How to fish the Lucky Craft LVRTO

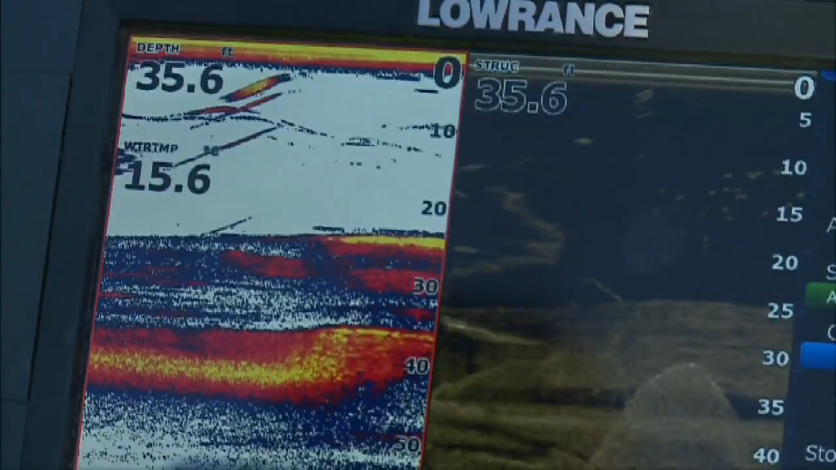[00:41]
On screen: depth 35.6 ft
We know there's fish suspended around this rock here so we're just going to keep trying different things, different depths,